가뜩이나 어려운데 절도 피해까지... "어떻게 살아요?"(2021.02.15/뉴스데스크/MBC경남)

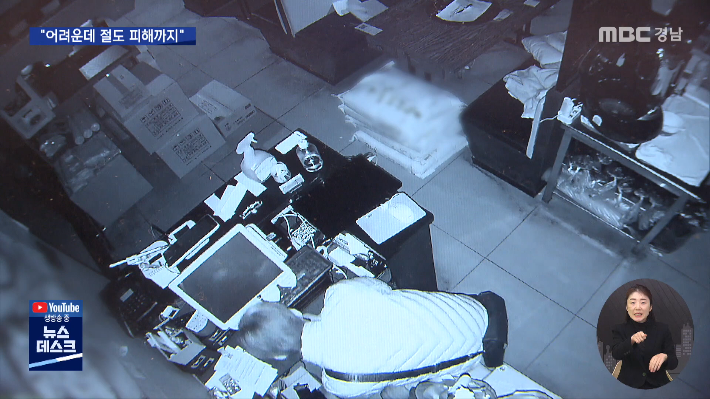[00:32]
구석구석 살피기 시작한 지 한 시간역. 입구에 있는 돈통을 뜯어 그대로 달아납니다. 저는 진짜 심장이 너무 덜컹해서 너무 놀라서 아무것도 쳐면 못하겠더라고요.